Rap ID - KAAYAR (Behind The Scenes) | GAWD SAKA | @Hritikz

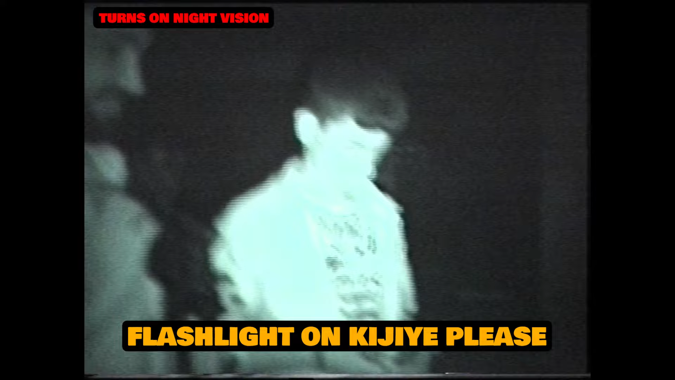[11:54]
अरे ऋतिक के पास तो नाइट विजन भी है, हमारे पास नहीं। मेरा ऑन बैटमैन लाइट करो।